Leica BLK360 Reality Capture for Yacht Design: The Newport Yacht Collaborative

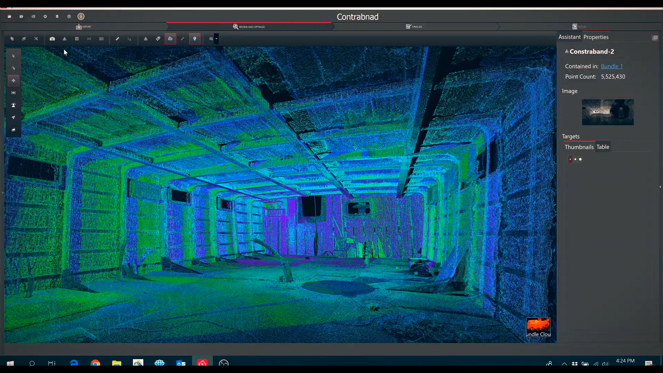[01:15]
clouds and turn it into a mesh that we can then hand off to the designer. So there are huge efficiencies to working, starting with this mesh and using it for your construction model, your construction drawings.
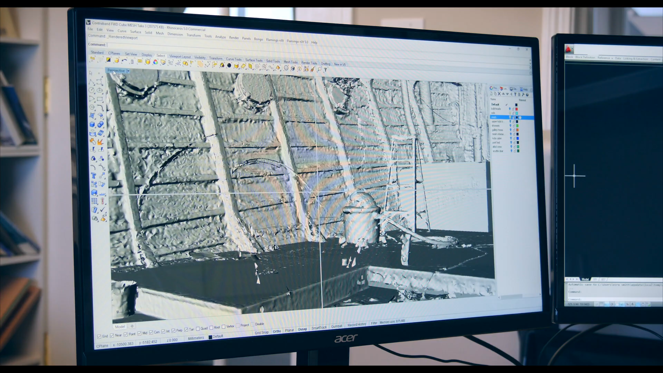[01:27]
The process that I've started using is I have the mesh in Rhino and
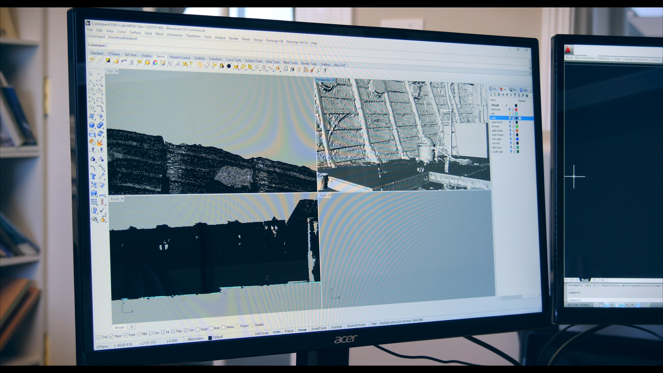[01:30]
I'm actually building all the interior components right within the mesh of the interior envelope.